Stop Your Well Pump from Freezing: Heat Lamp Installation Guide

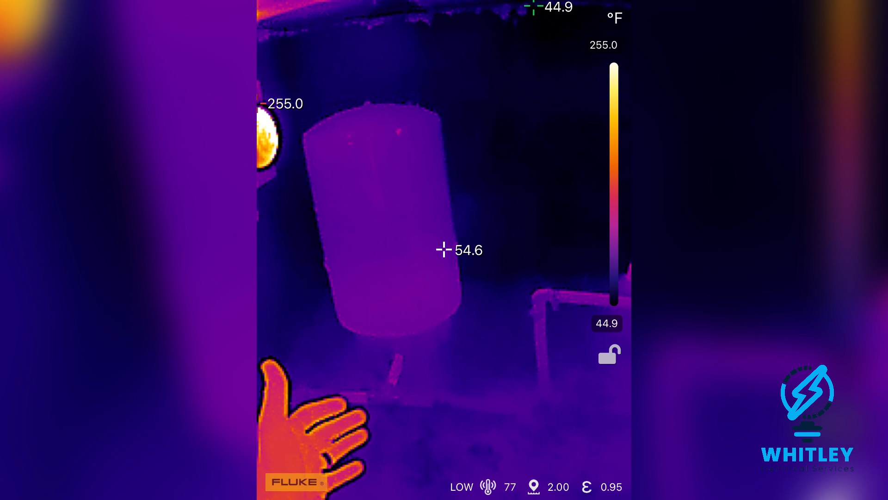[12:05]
On screen: spot 54.6°F, scale top 255.0°F, scale bottom 44.9°F
feels a lot warmer in here than it does outside um and all i need it to
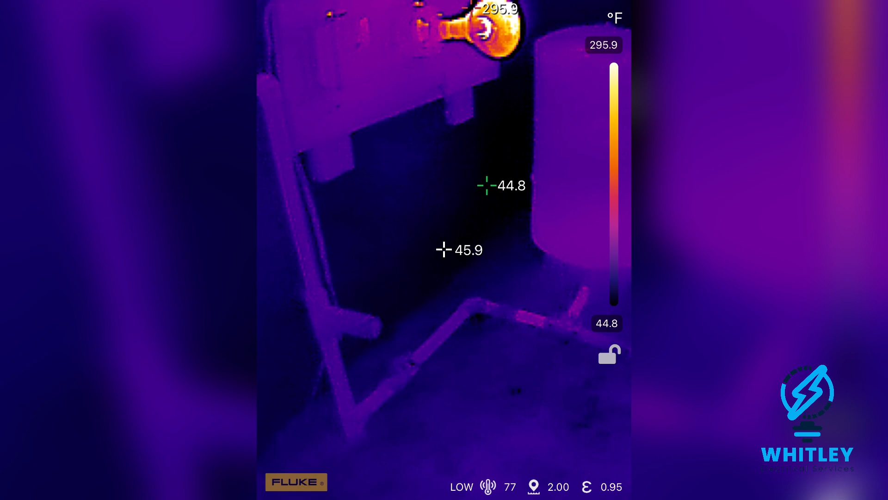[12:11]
On screen: scale top 295.9°F, scale bottom 44.8°F
do is keep these pipes from freezing so i think it will do just that um and there goes pump kick it on all
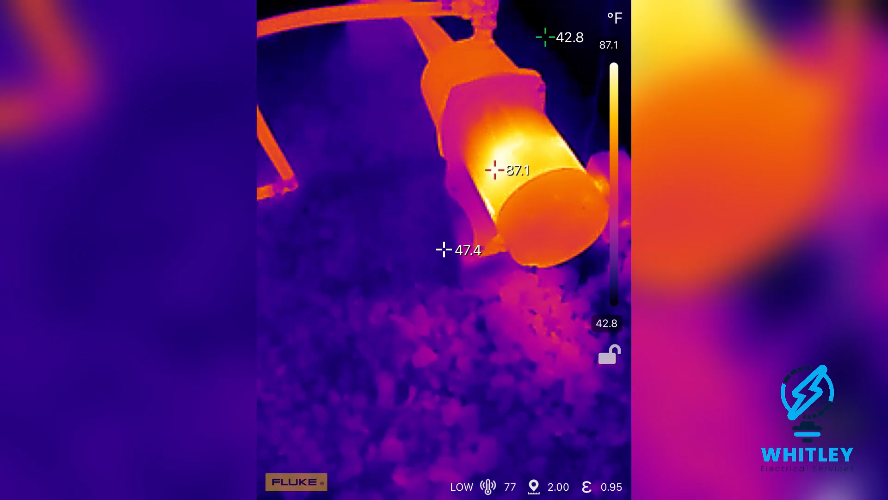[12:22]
On screen: spot 47.4°F, max 87.1°F, min 42.8°F, scale top 87.1°F, scale bottom 42.8°F
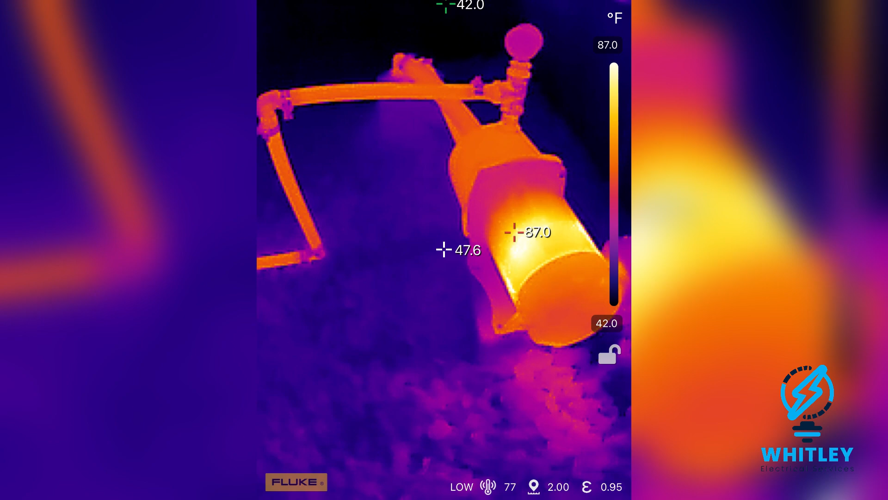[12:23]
On screen: scale top 87.0°F, scale bottom 42.0°F
right the pump just turned off you can see how running the pump heats that up it's now 87 88
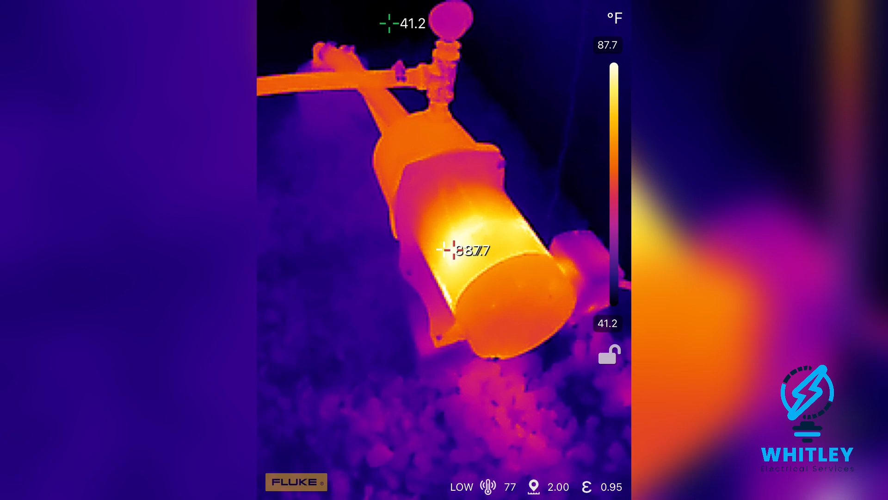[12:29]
On screen: min 41.2°F, scale top 87.7°F, scale bottom 41.2°F
degrees and the water lines just the water the friction moving through those lines heated those
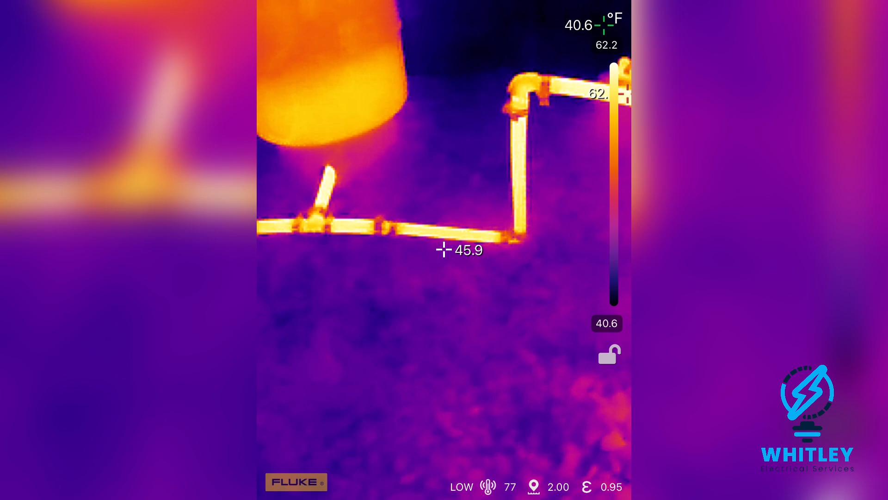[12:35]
On screen: scale top 62.2°F, scale bottom 40.6°F
up a little bit it looks burning hot it's really not um yeah
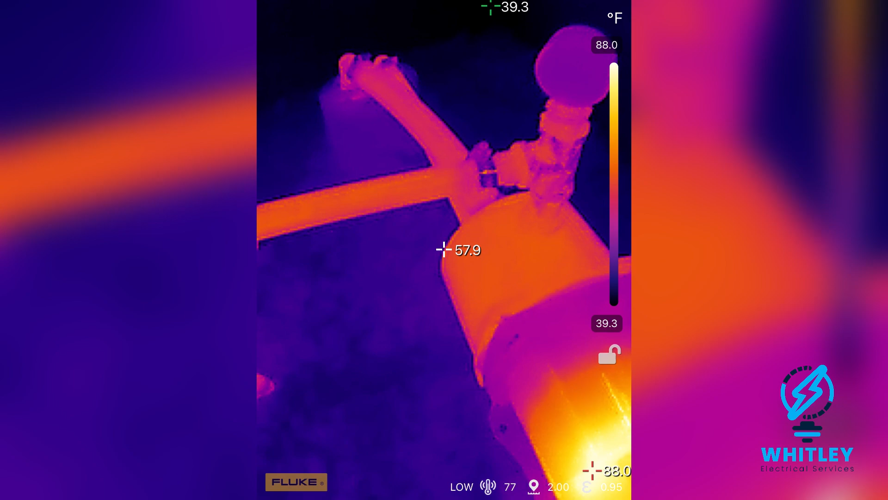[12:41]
On screen: spot 57.9°F, max 88.0°F, scale top 88.0°F, scale bottom 39.3°F
it's it's just room temperature um 63 62 going
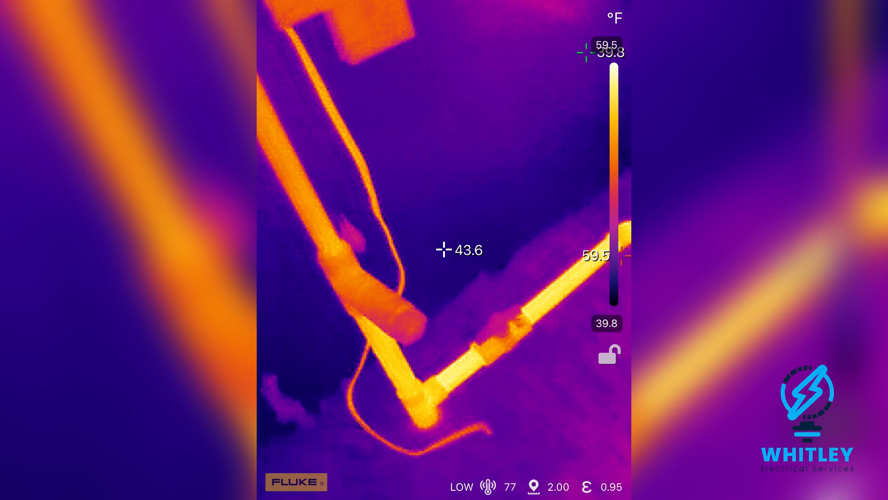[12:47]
On screen: spot 43.6°F, scale top 59.5°F, scale bottom 39.8°F
all the way over you can actually see the electrical line is warmer now than before because it was
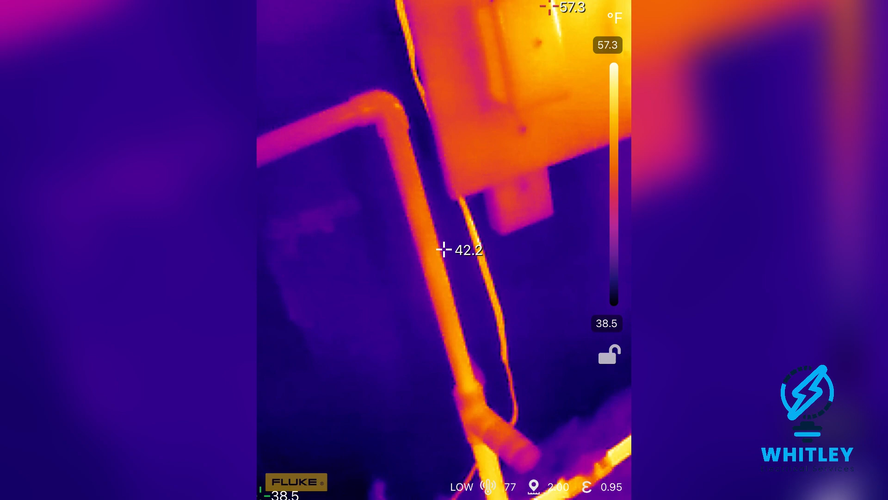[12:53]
On screen: scale top 57.3°F, scale bottom 38.5°F
pulling more power from the water pump so super interesting to be able to see this stuff i know they look
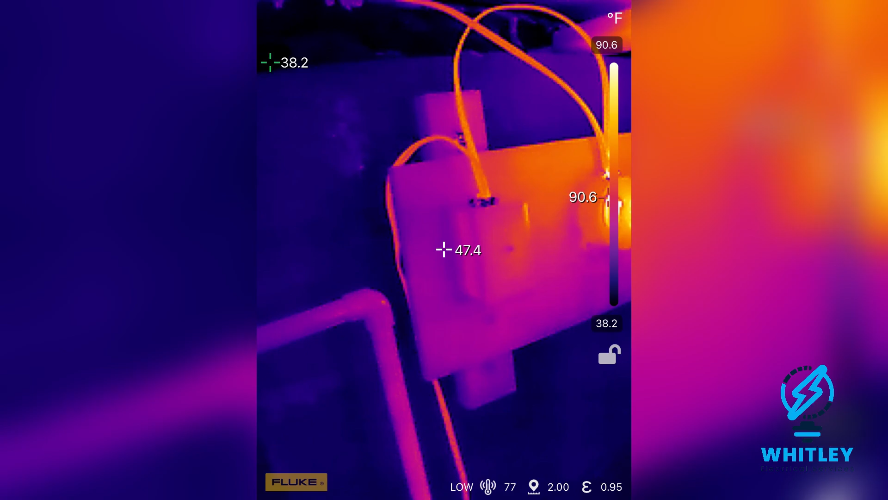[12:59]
On screen: spot 47.4°F, max 90.6°F, min 38.2°F, scale top 90.6°F, scale bottom 38.2°F
burning hot they're
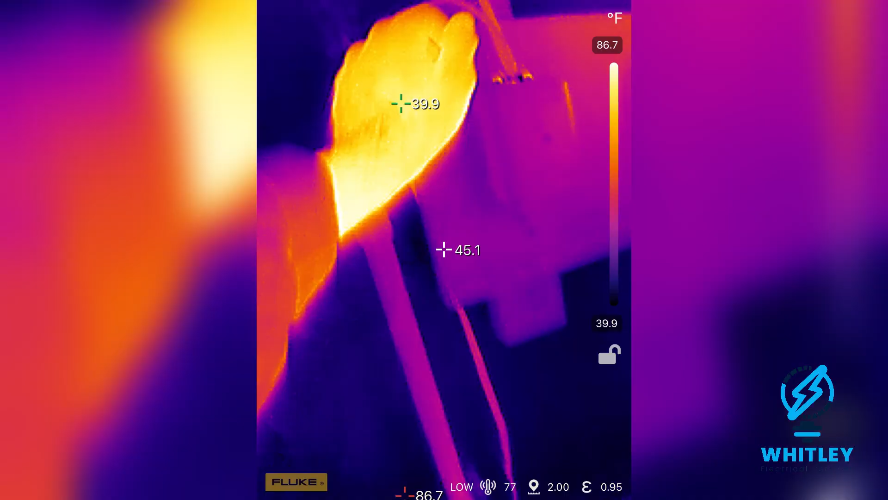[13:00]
On screen: spot 45.1°F, scale top 86.7°F, scale bottom 39.9°F
not they're still cold but compared to earlier i mean you can
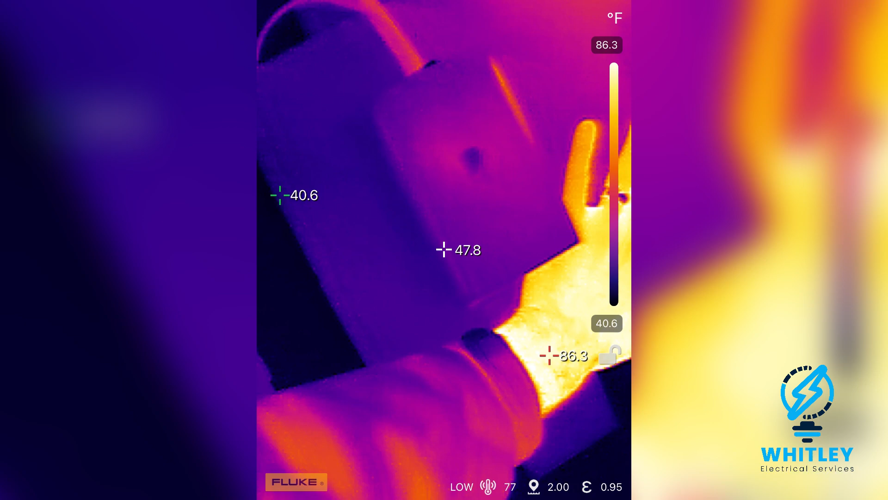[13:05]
On screen: scale top 86.3°F, scale bottom 40.6°F
you can see my handprint with this app so it picks up on a lot um yeah i'm really happy
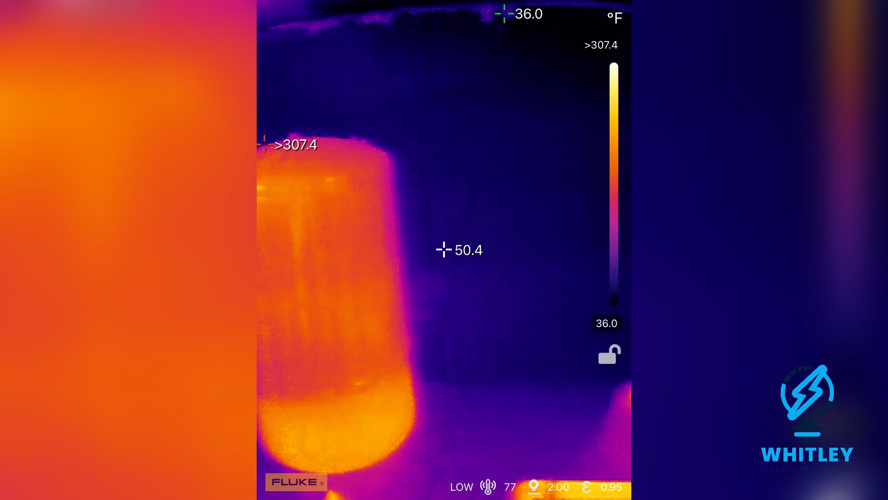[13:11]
On screen: scale bottom 36.0°F
with how this